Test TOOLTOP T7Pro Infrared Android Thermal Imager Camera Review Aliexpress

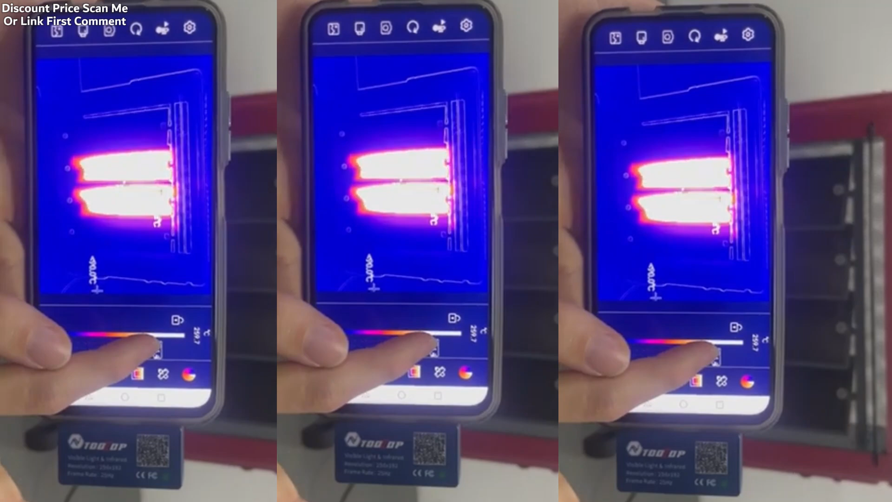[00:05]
The Tooltop D7 Pro is a state-of-the-art thermal imaging camera designed for industrial applications and professional use.
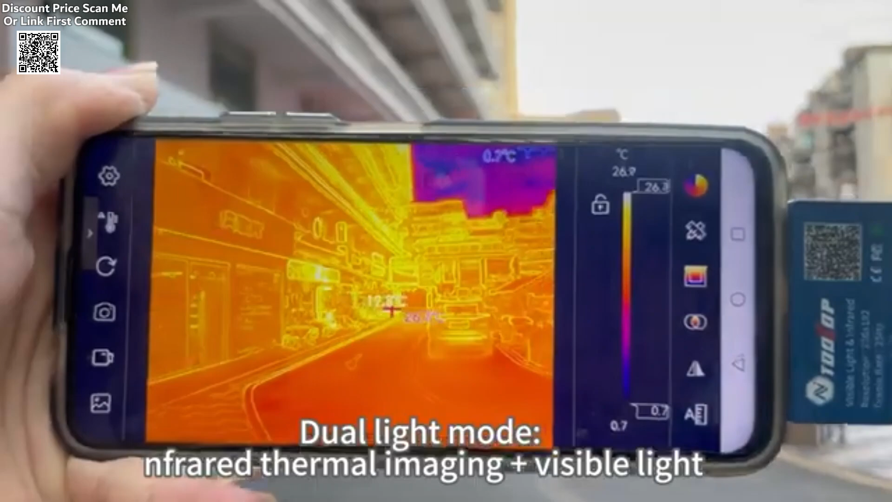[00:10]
On screen: scale bottom 0.7°C
It features a dual-lens system with a 256 by 190
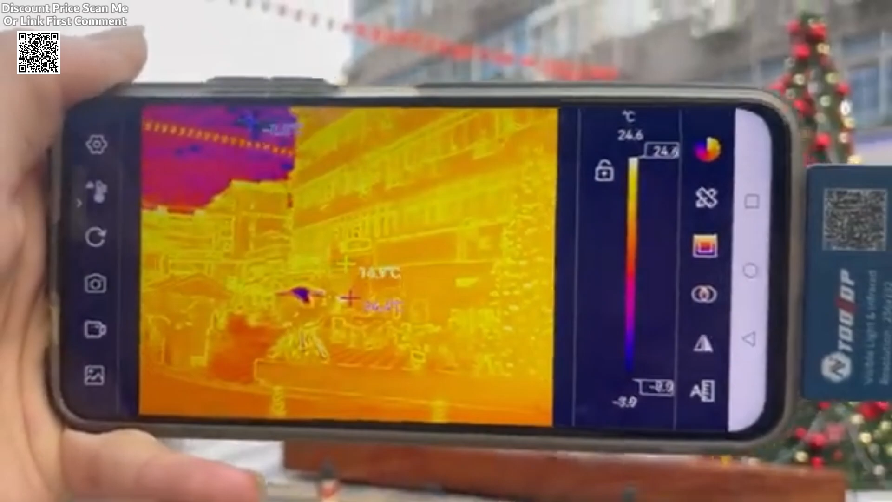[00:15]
On screen: scale top 24.6°C
to high-resolution infrared sensor and a 640 by 480 visible light lens,
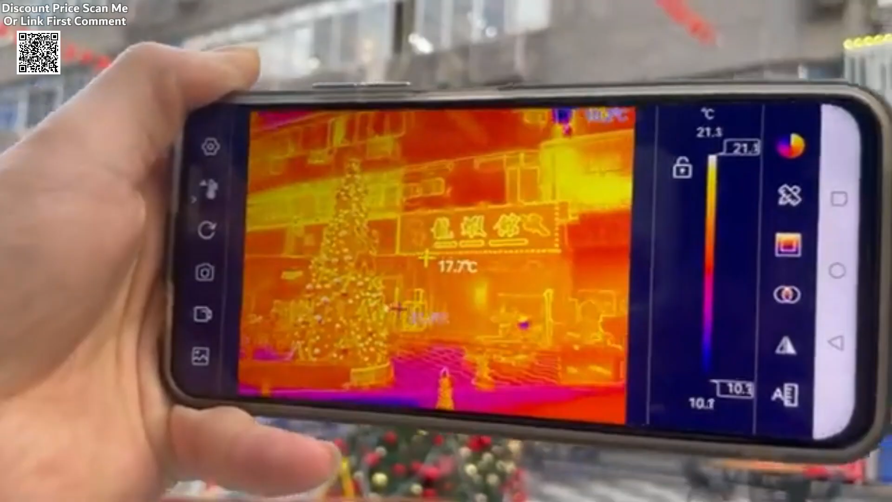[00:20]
On screen: spot 17.7°C
allowing users to capture clear and detailed images.
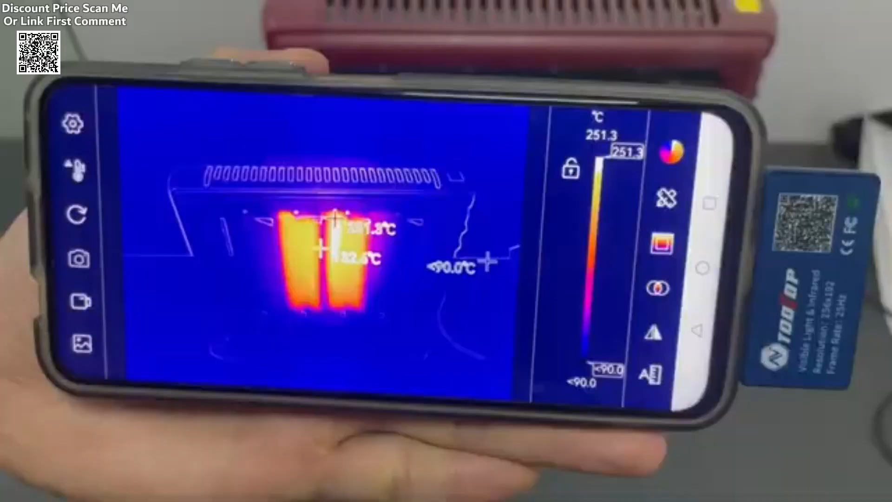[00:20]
On screen: scale top 251.3°C
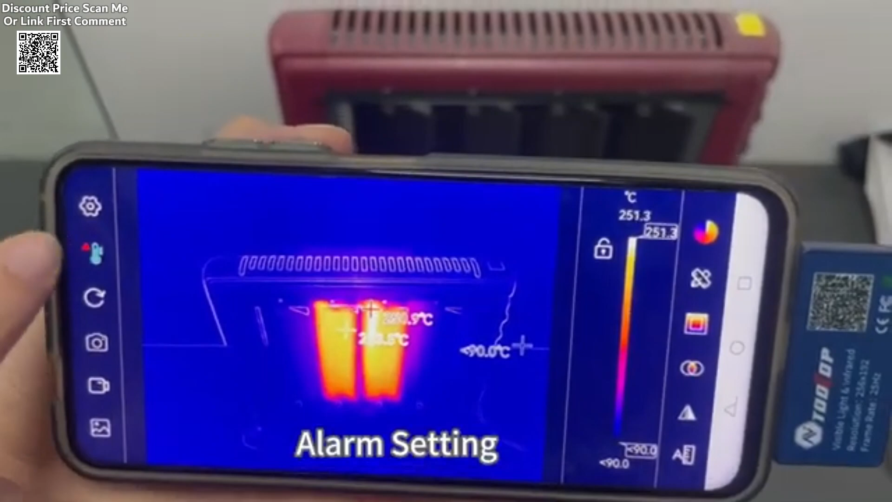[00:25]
On screen: scale top 251.3°C
The Advanced Image Fusion technology integrates visible light and infrared imaging, making it easier to detect hidden issues and temperature discrepancies.
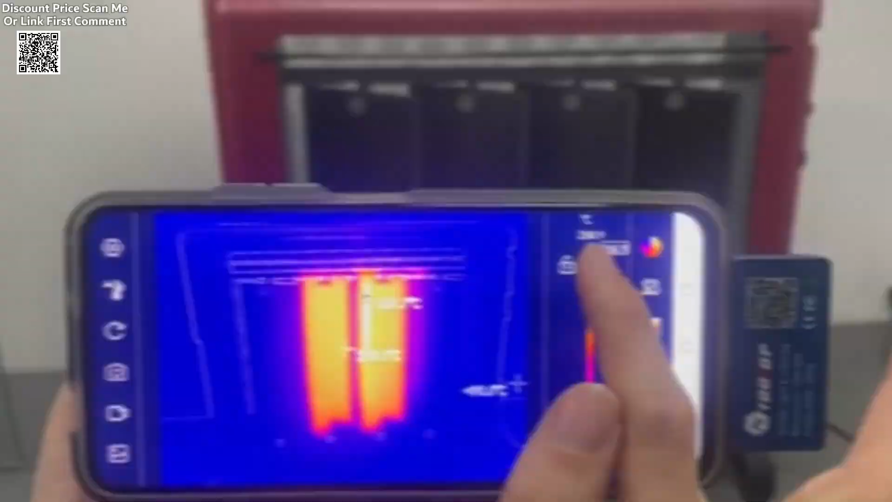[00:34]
With a 25 Hz refresh rate,
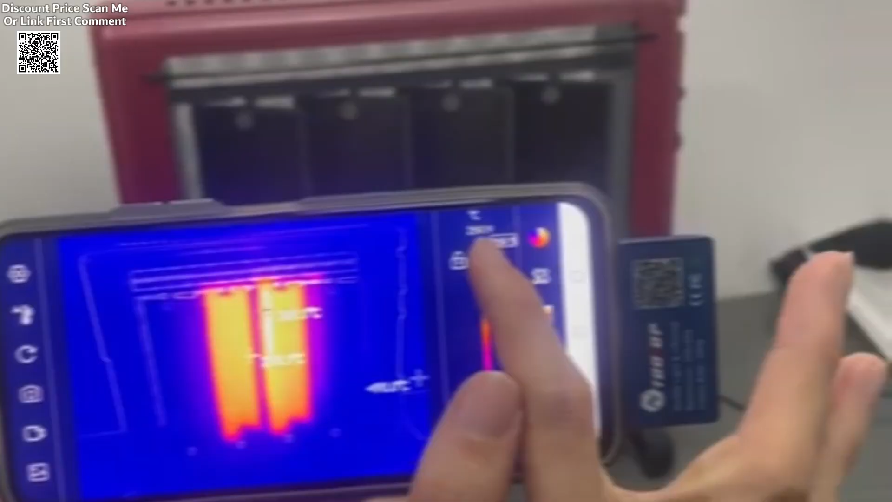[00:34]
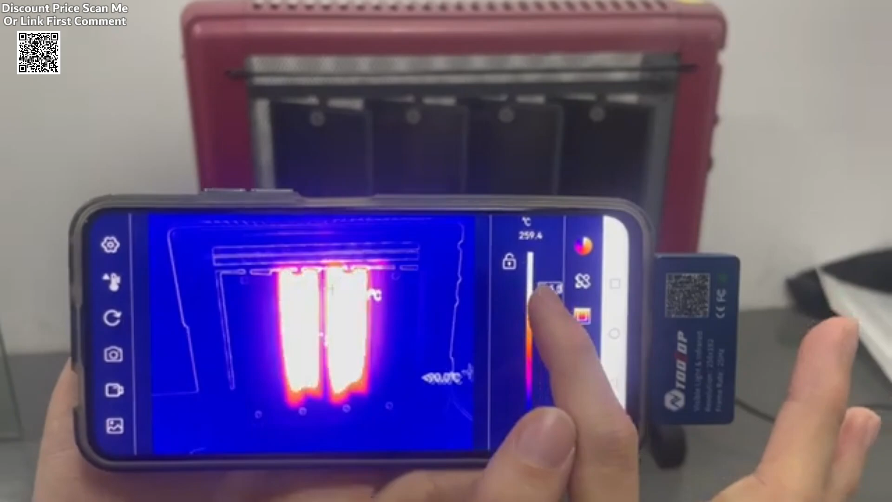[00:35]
the D7 Pro delivers smooth visuals without lag, ensuring accurate real-time monitoring and analysis.
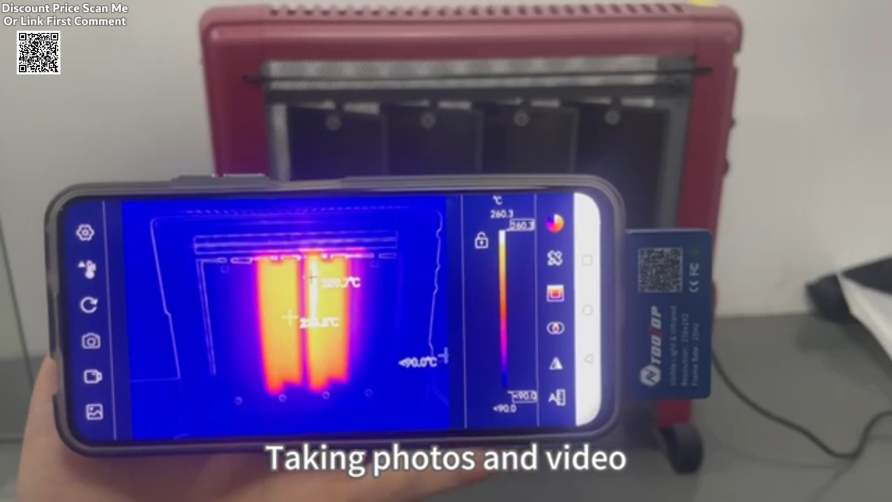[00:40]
On screen: scale top 260.3°C
One of the standout features of the Tooltop D7 Pro is its wide temperature measurement range,
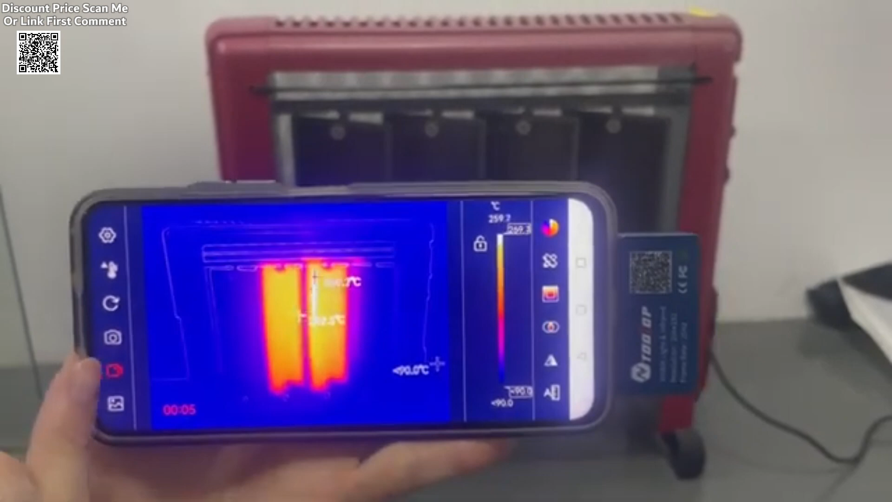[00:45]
capable of detecting temperatures from minus 50 degrees centigrade to 600 degrees centigrade with a high degree of accuracy.
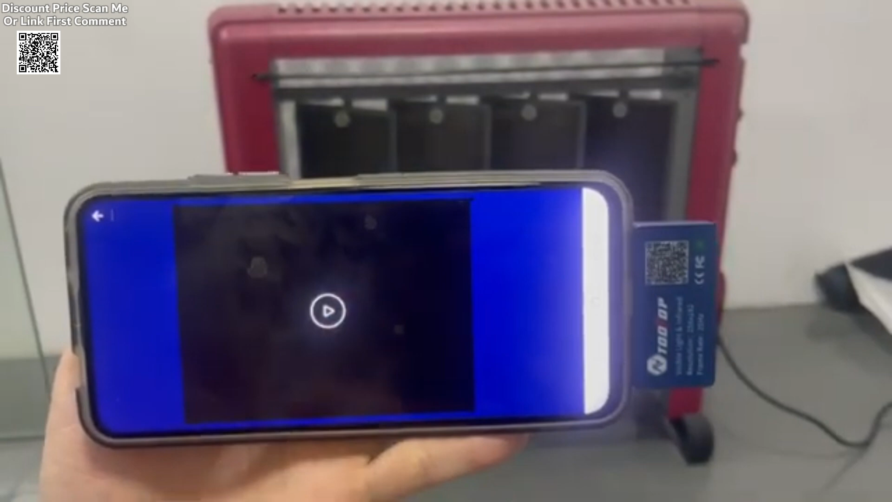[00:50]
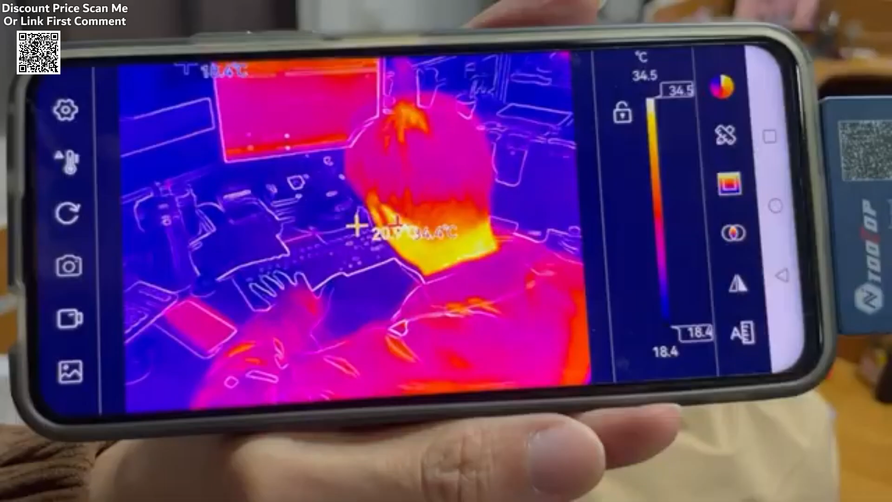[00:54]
On screen: scale top 34.5°C, scale bottom 18.4°C
This makes it suitable for various applications, including thick diagnostics, electrical troubleshooting, and industrial inspections.
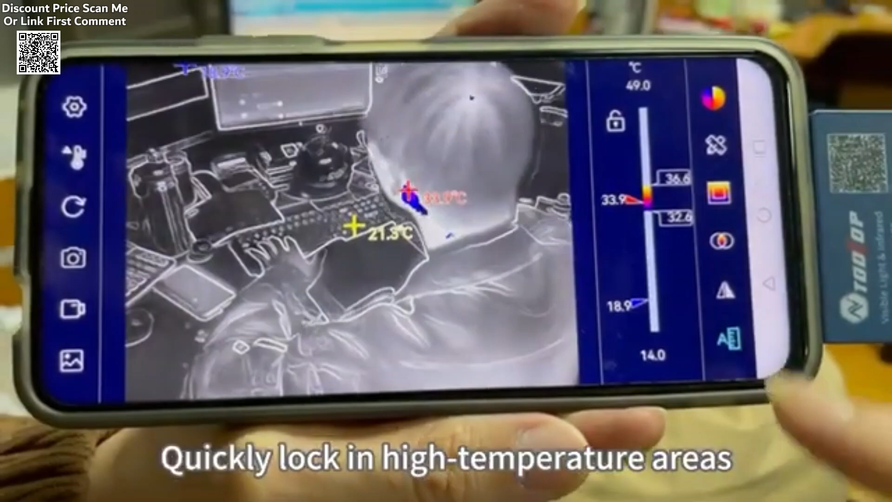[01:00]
On screen: spot 21.3°C, scale top 49.0°C, scale bottom 14.0°C
The multi-function Android-compatible software allows users to take photos, record videos, and set target temperature points.
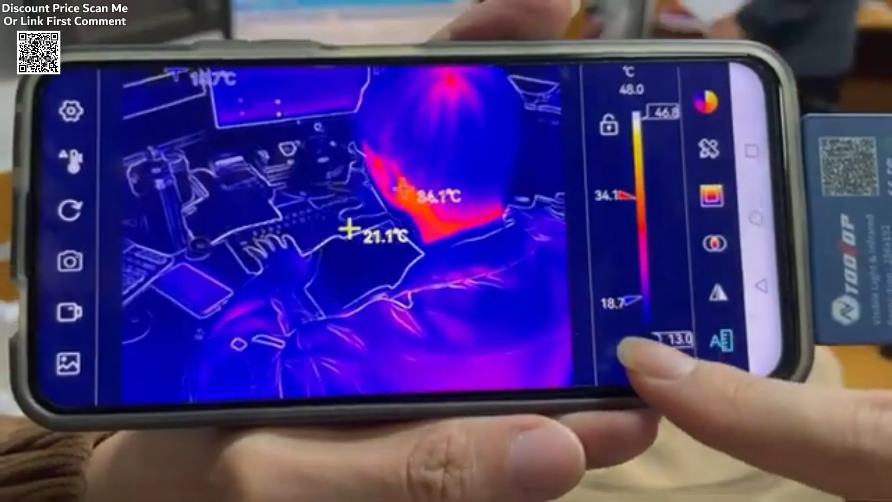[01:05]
On screen: spot 21.1°C
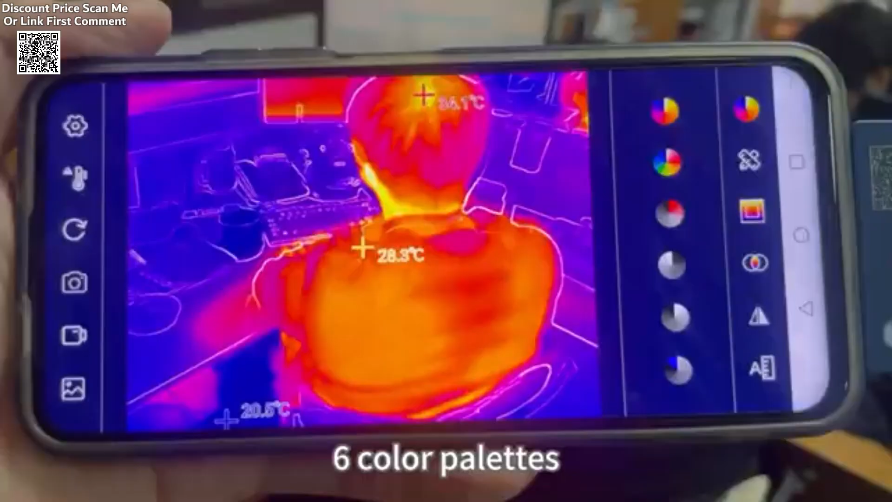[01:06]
On screen: spot 28.3°C
It also supports line and area measurements,
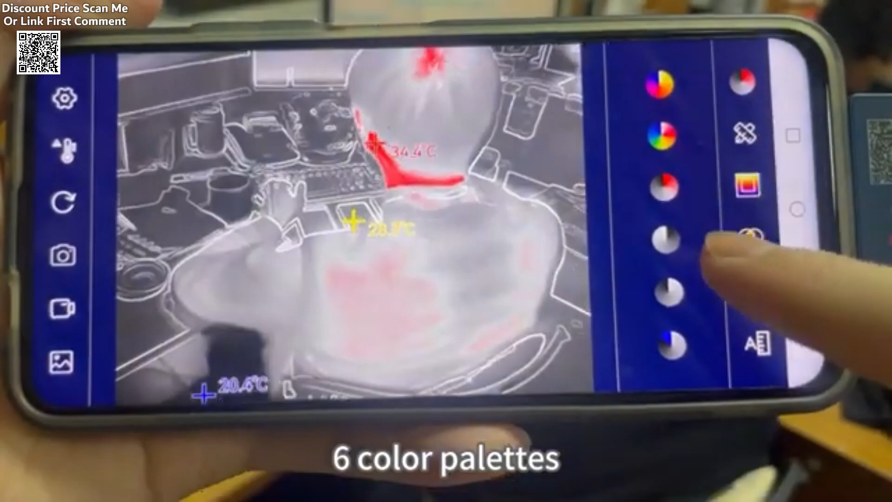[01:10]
with six different color palettes to help users visualize temperature variations effectively.
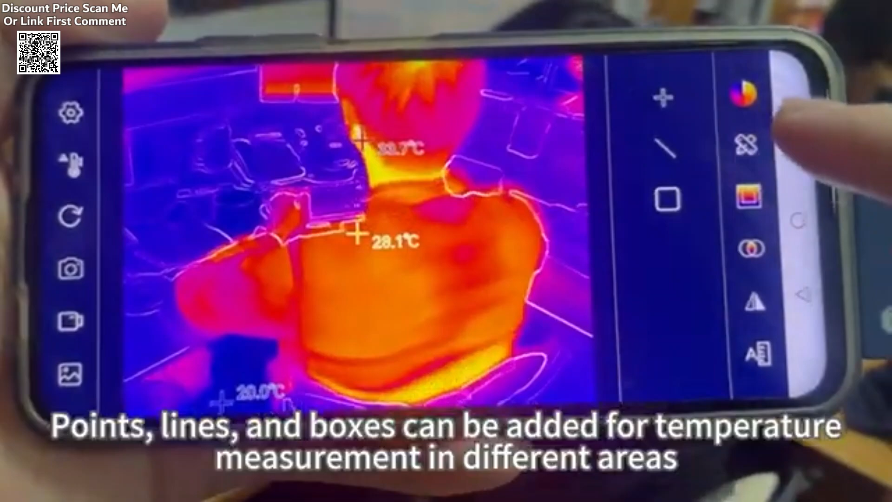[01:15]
The thermal imager offers multiple imaging modes, including infrared,
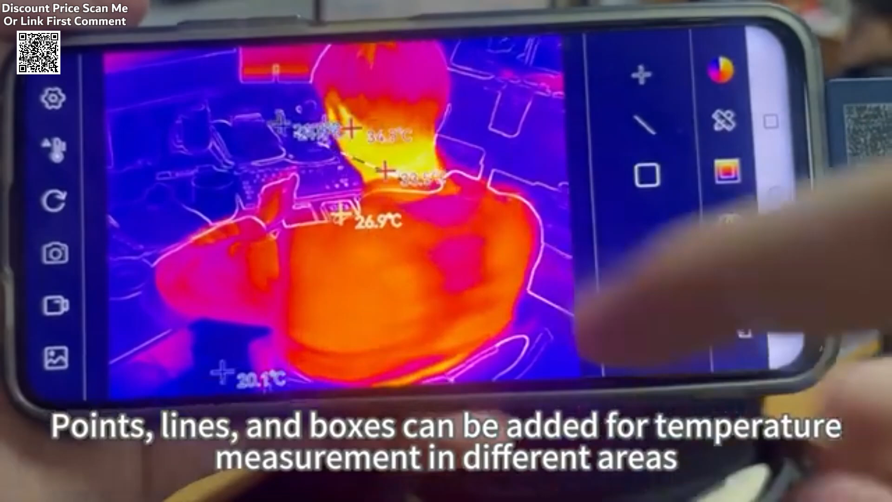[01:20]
visible light, and various fusion options, providing sharper and more detailed images compared to traditional thermal imagers.